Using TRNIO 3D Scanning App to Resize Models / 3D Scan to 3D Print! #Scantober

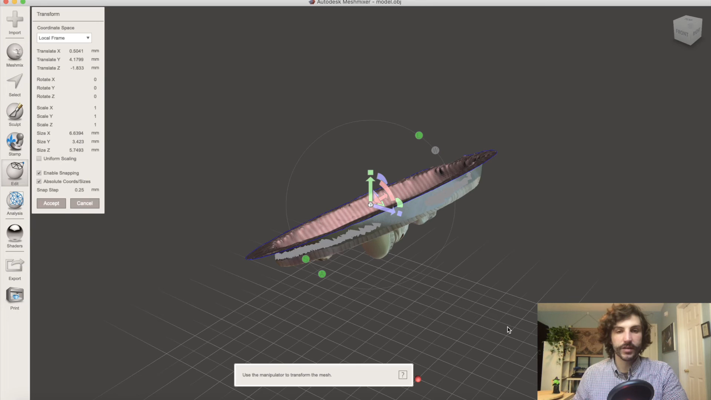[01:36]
So the first thing we're going to want to do is go over to Edit Transform, and we want to flip this right side up so we can see what we're working with.
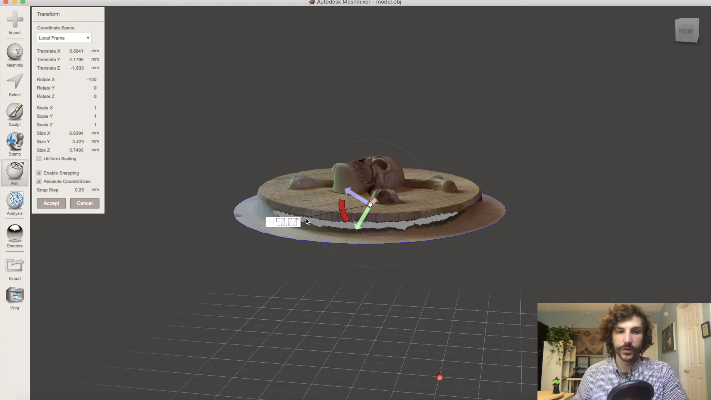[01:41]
And once the model looks reasonably flat, we're also going to scale it. Right now it's showing as 6mm, which is a little on the small side,
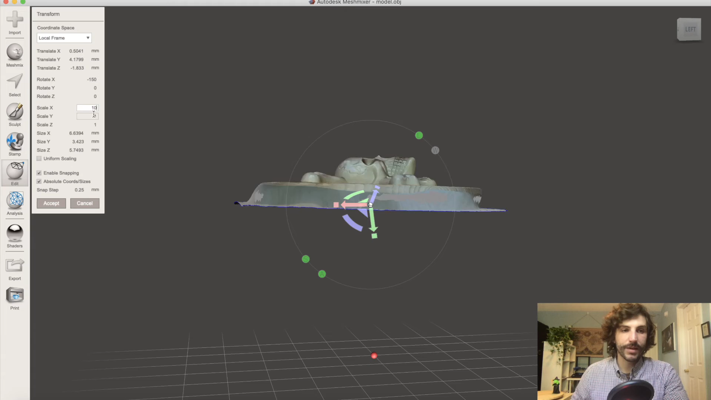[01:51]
and that can make things difficult for sculpting or other tools we might be using later.
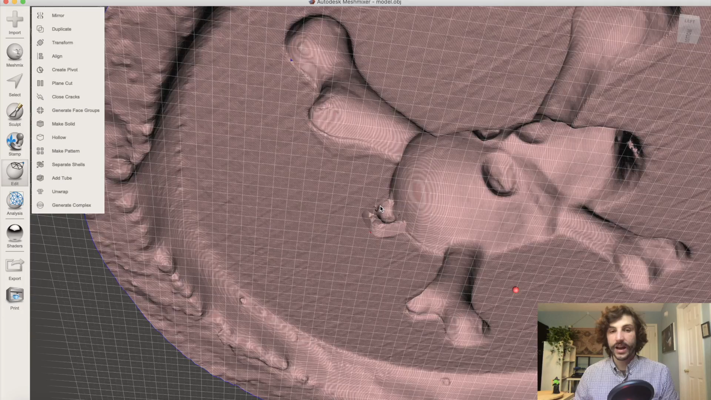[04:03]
And now you can see we've actually joined that part here and sort of cut away the bottom.
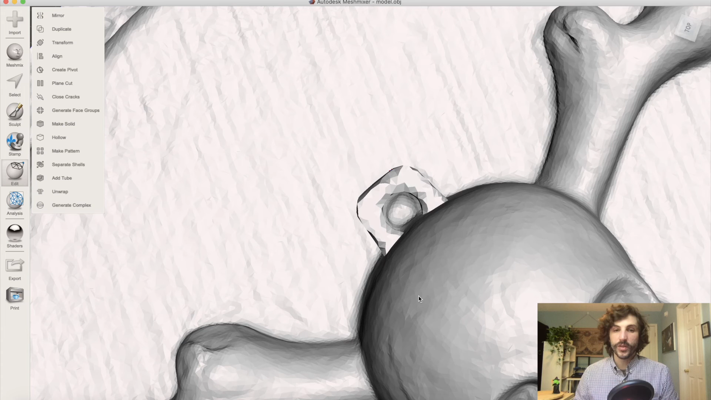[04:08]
So this is going to make it really easy for the final step, which is the plain cut. And once we get to that point, it'll just be a one-click operation.
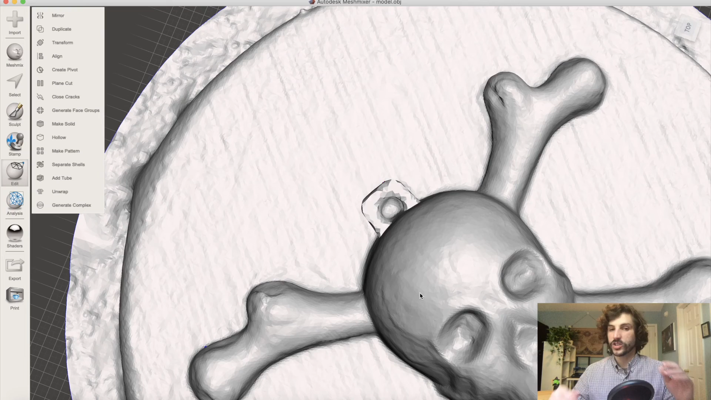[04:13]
Before we do that, though, we do want to go around the model and see if there's anything that we want to clean up first.
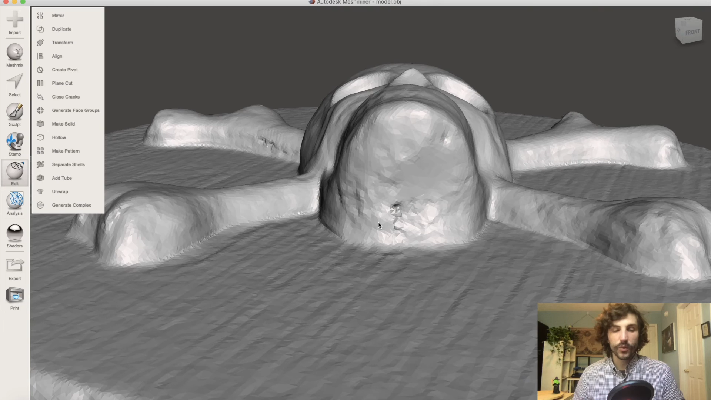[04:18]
Underneath the chin, there's a little bit of a rough spot,
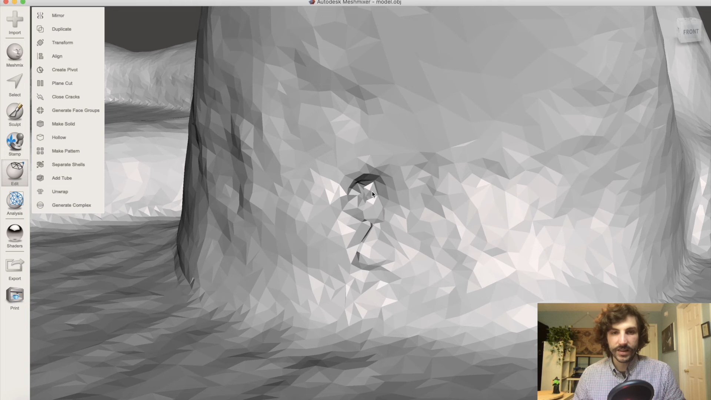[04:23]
and I can see there's a piece in here that's sort of floating in space.
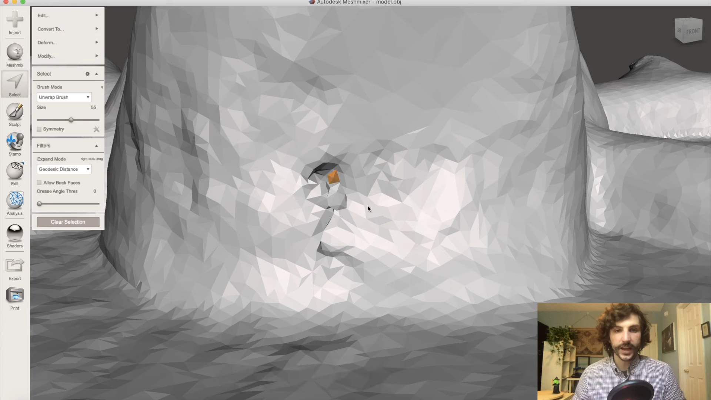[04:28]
So using the Select tool, I can actually select it and hit X. And this is sort of folded in on itself.
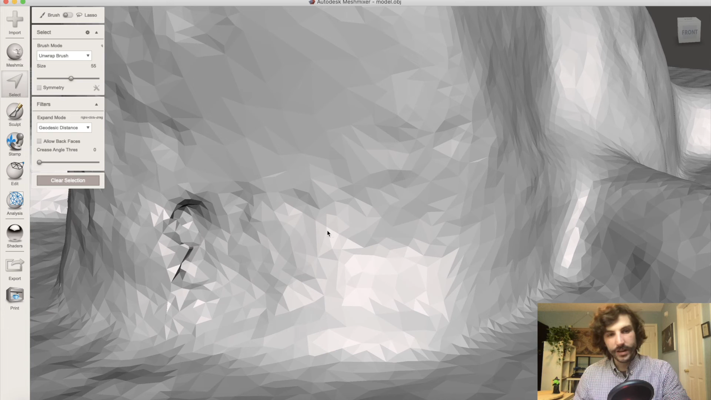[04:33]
And typically, if you have something like this, it's easier just to go ahead and delete the whole area and remesh it than it is to try and smooth it out. So that's exactly what we're going to do here.
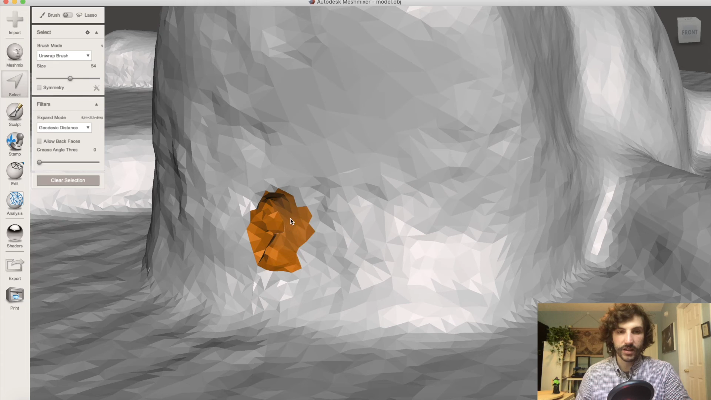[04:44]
We're just going to select this area and click X. And now we've basically just removed that.
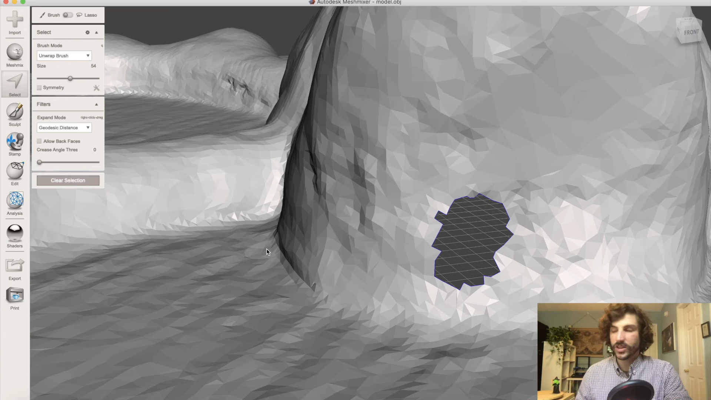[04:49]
So from here, we can go all the way around and click F for Fill.
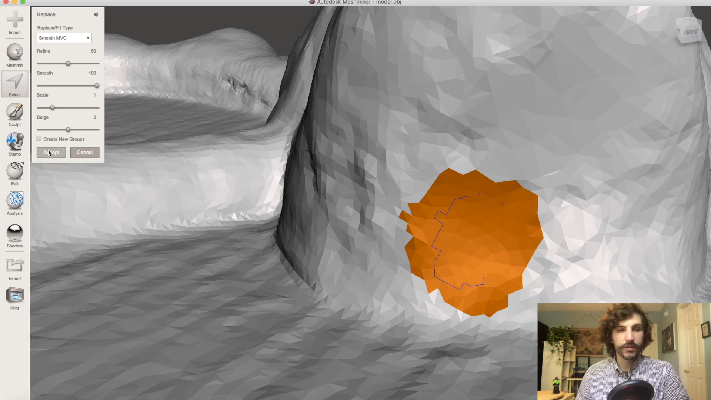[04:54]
And now it's like it was never there. So now we can go around the model, and there's a couple of spots where it might be worth taking a minute to use the
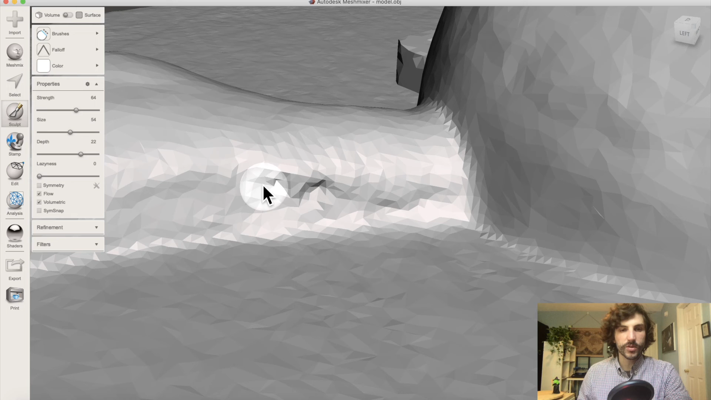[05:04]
Sculpt tool and just kind of flatten those out a little bit, just so it prints a little bit easier. And then we'll sort of fade that in.
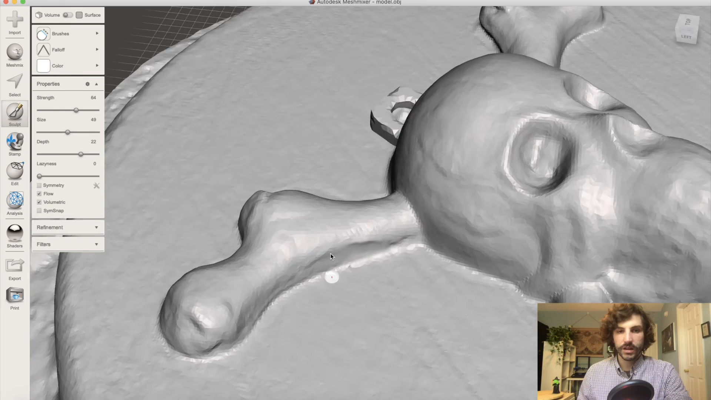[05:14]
And that's really about it. Okay, everything else came out pretty good here.
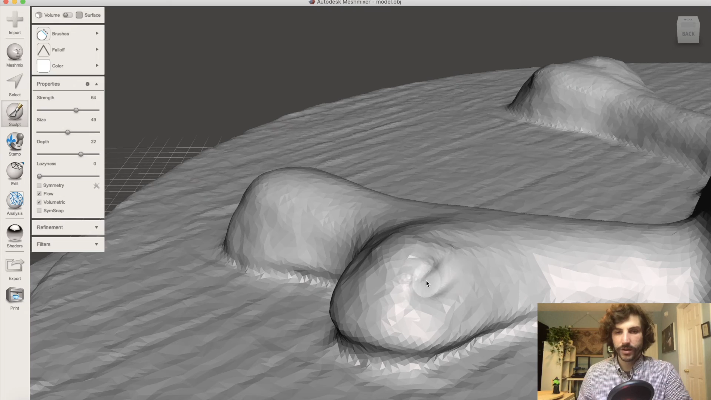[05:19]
And I'm pretty happy with the way the model came out overall.
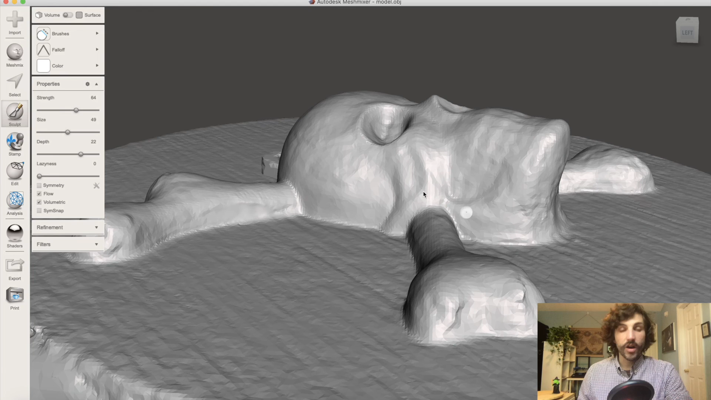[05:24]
Okay, so the final step is the Plane Cut. And to do that, we're going to go into Edit, Plane Cut.
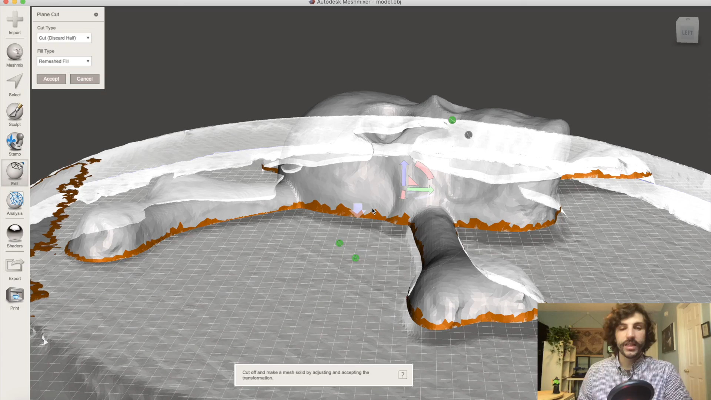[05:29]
And this lets us cut the model in a way which will give it a totally flat bottom.
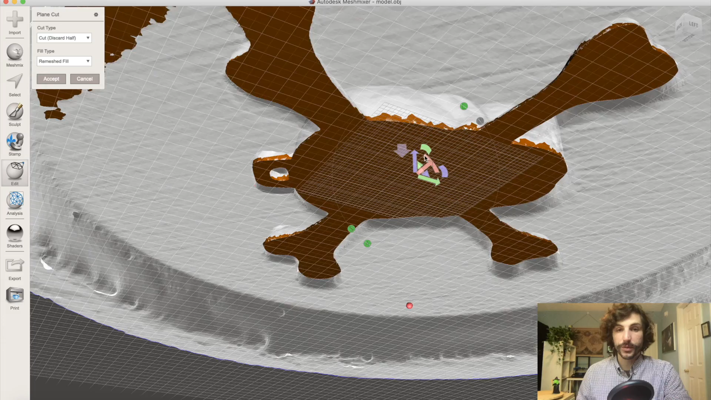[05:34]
This is really good for 3D printing, and that's kind of our ideal situation. You want something that's totally flat on the base. Now, there's a couple different ways that you can do this, and we're going to play around until we find a nice, even cut.